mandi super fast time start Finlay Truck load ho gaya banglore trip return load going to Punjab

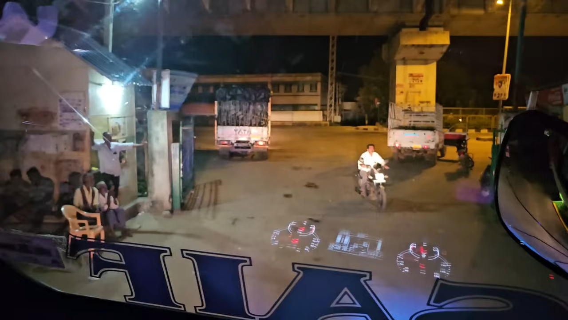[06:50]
भाई फाइनली आजदे उसी गेट पर आगे हैं गेट के पास
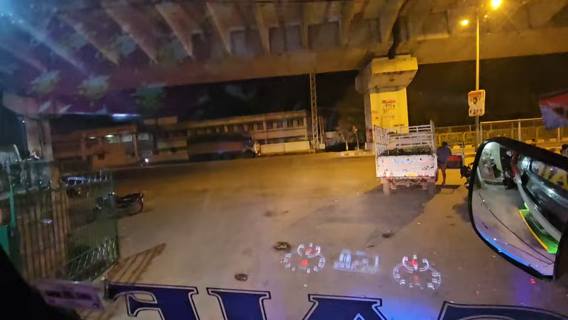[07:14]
भाई यहां 10-15 किलो मिटर यहां से डीजल डालेंगे जहां से एक वह उदर रड़ी खड़ी है गाड़ी
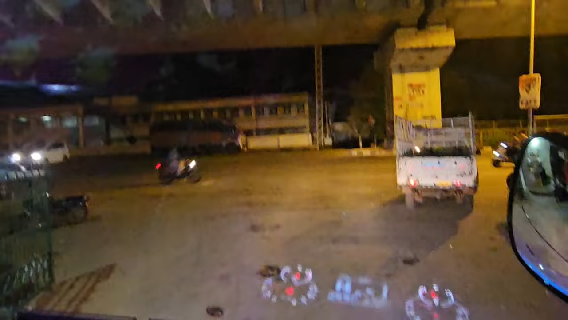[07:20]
यहां पर मंडी है अब मंडी को बाई बाई करने का टेम आगया है तो यहां गेट के पास एंट्री करते हैं
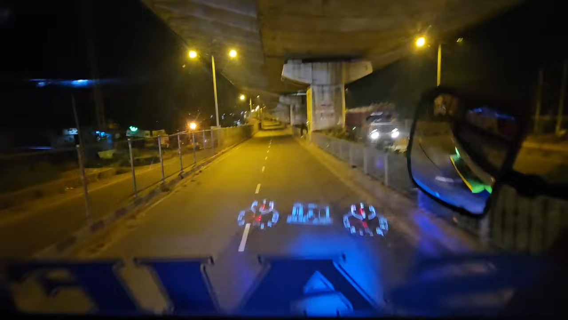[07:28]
लोड करके निकल गए बाई यह वाली मंडी थी और अब यहां से
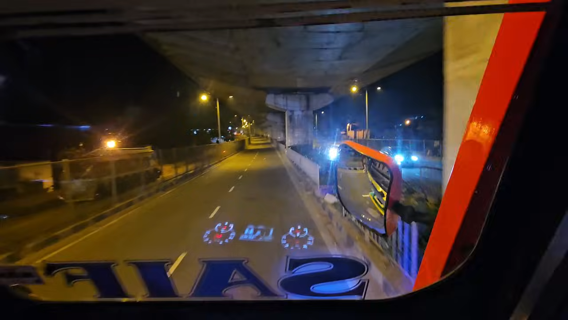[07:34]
निकल बड़े हैं चलो फिर अब चलते हैं तुमकोर साइड में अभी
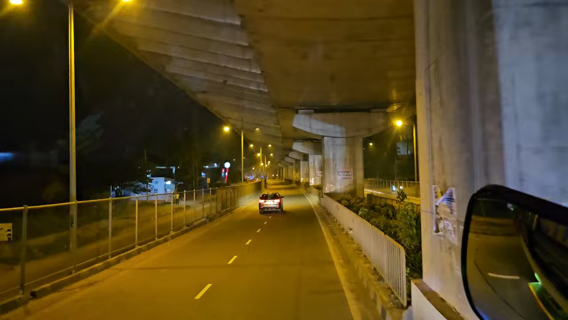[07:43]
फलाइज है मैसूर रोड पे मैसूर बैंगलोर रोड है आगे से डर्न मार दें
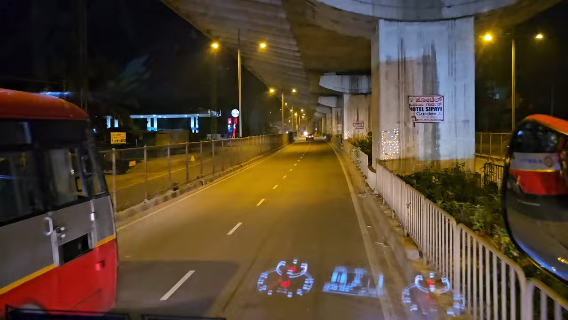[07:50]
यह बैंगलोर वाली बस जा रही है भाई चलो
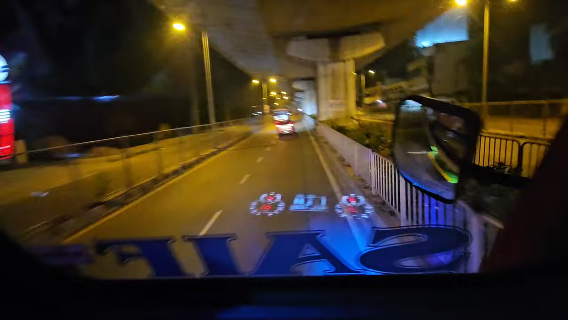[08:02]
निकलते हैं रब का नाम लेके उपर वाला बस रास्ते में कोई दिक्कत ना आए बस यह दुआ करते हैं रब से
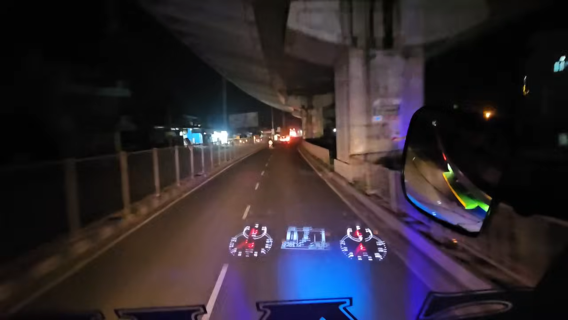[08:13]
यहां से टुमकोर वाली साइड में हम कट मार देंगे भाई यह सीता रोड गया जो बैंगलोर वाला हम
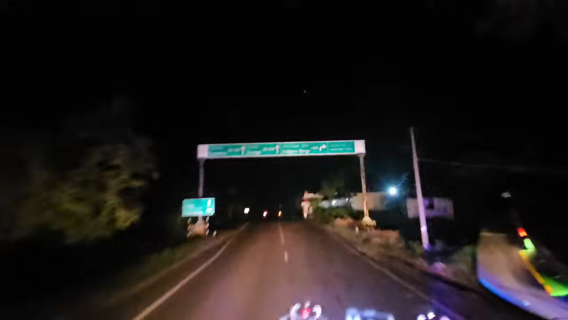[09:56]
टुमकोर 63 कनिंगल 25 किलोमेटर तो भाई पहुंच गए हैं भी टुमकोर
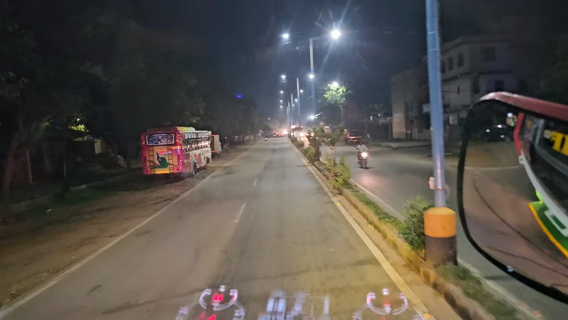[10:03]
में टुमकोर टुमकोर शीटी की अंदर वाले रास्ते से आगे आगे से
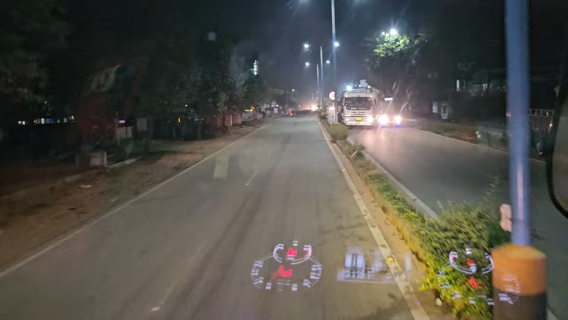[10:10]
रैट लेना फिर लेके फिर सेदा वही वाला रोड आ जाएगा फिलाल अभी यह ब्रेकर वगेरा चूटे चूटे ब्रेकर बहुता आते हैं इधर वाले ओटन सब बंद हो गए
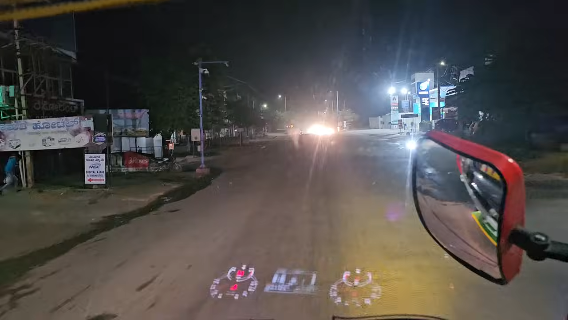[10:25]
है आगे वह वह आगे वह रेल्वे भाटक ना
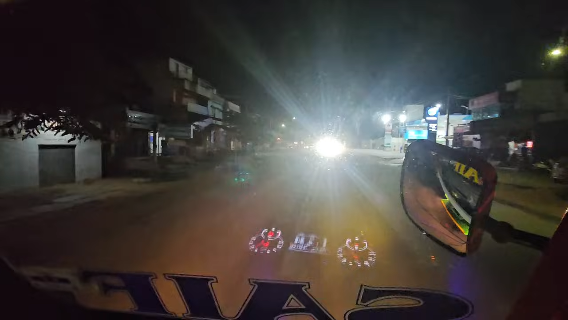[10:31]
अंडर पास है यह क्रास करके राइट को गुवने का है
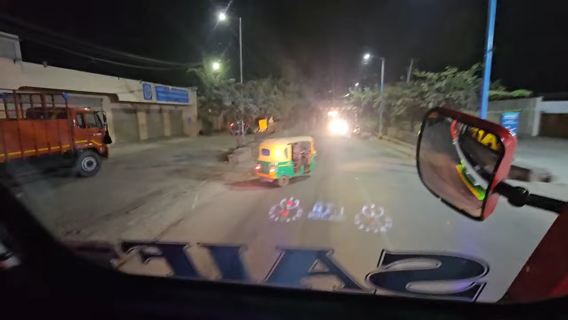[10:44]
आटो वाला जाता है बाई चल भाई जाने दे जाने दे
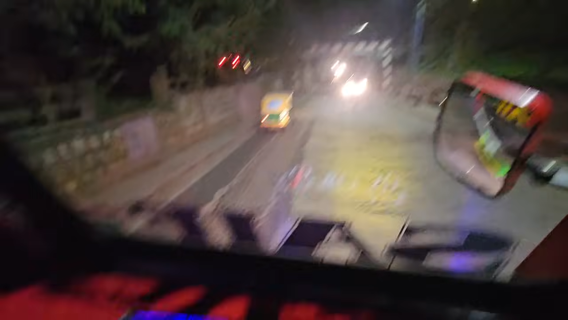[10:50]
सिटी वाला रास्ता गूम के आगे है भाई अभी पूने वाले पूना पिंगलोर आईवे पे चड़ने वाले यहां से लफ्ट को मारेंगे तो उससी रोल पे चड़ जाएंगे
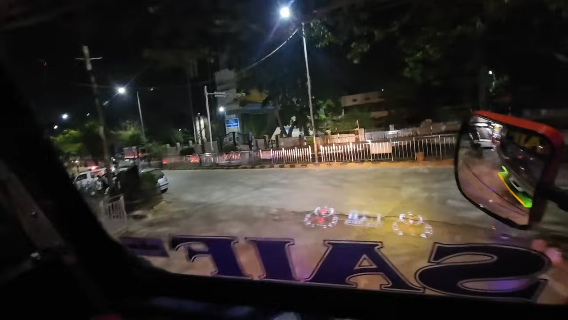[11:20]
के स्टेट है जो गहरा सीटी है ना यो
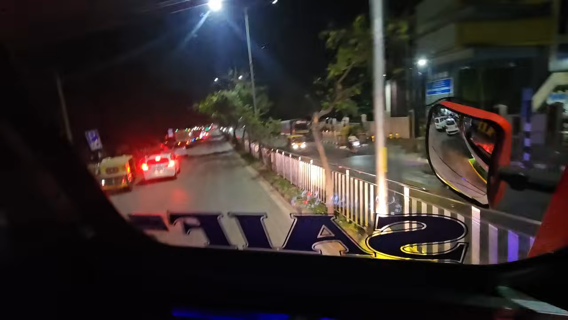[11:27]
इस होटल में बहुत जाम है ना